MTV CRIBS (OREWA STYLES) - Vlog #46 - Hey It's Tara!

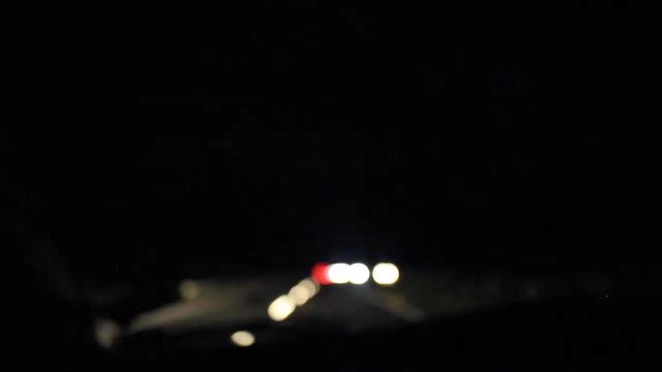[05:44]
Guys live. You know you live far when there's like no light posts on the road. We made it!